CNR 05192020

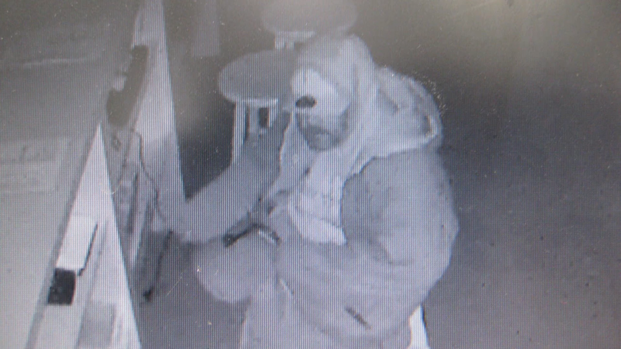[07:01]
The suspect is possibly operating a gold or tan Chevrolet S10 pickup truck with a black bed liner and the suspect is described as a male possibly in his mid-30s wearing a white flat-brimmed Milwaukee Brewers cap,